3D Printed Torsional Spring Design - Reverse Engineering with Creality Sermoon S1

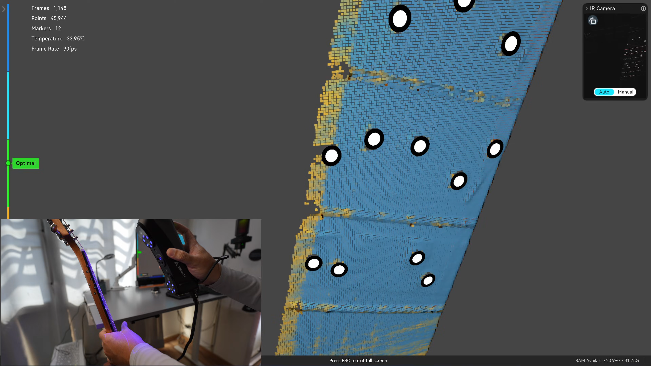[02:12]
I'll try to scan the side as much as possible. So that I can use it for alignment.
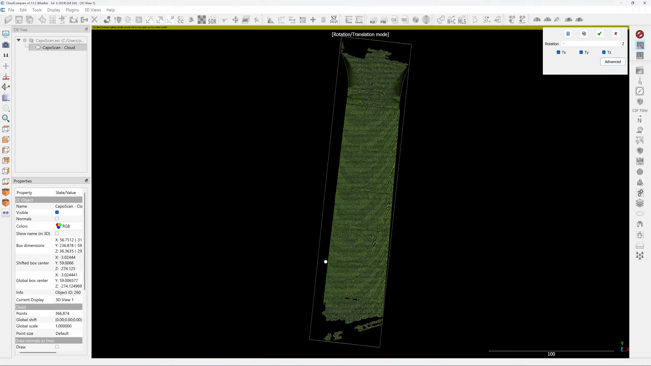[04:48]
Rotate along the z-axis. I'm going to use the flat to align to the edge of my mirror
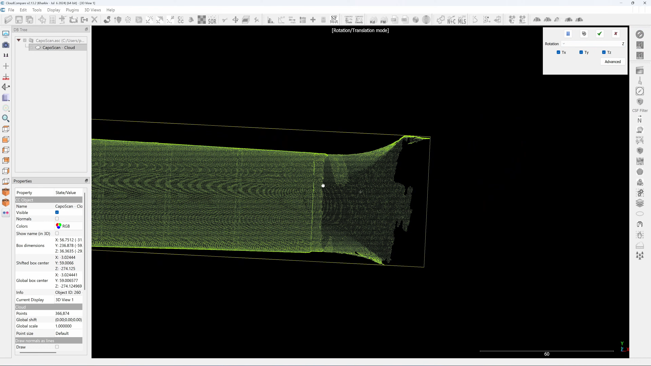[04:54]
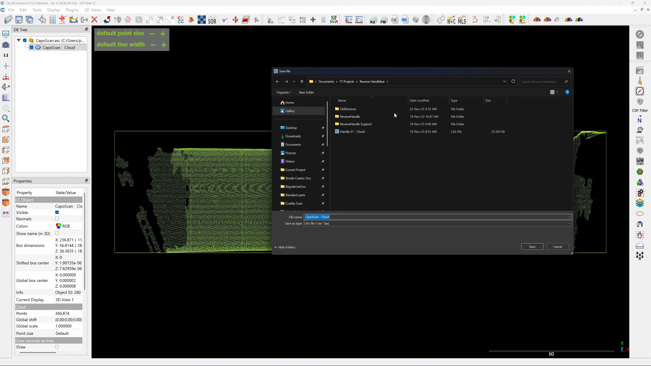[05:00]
I'm going to save this as a ls file format, then convert two icp files, then bring it into orderxinventor
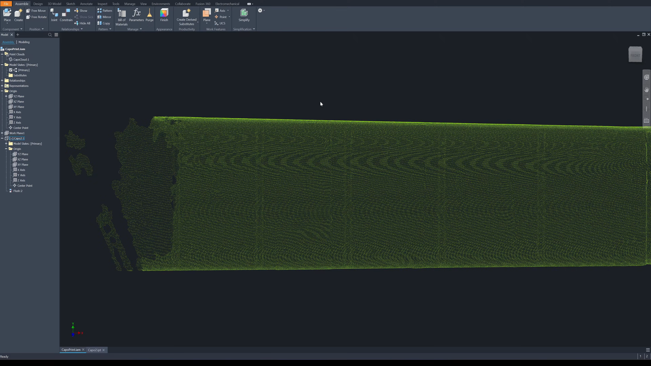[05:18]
couple on this flat one two three four because it's larger I offset this plane.
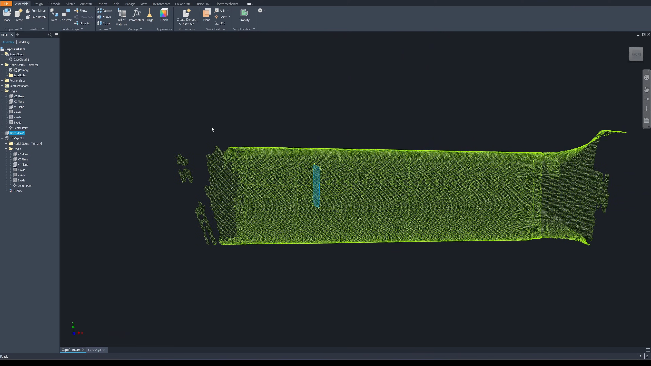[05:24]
I'm going to crop a thin slice of the point cloud So this will be the thin slice.